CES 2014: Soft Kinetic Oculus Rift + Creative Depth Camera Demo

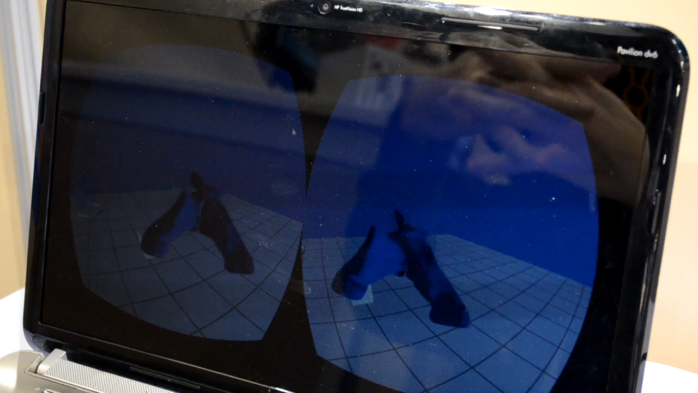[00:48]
than seeing an avatar hand like you might be used to with the Razer Hydra or another system.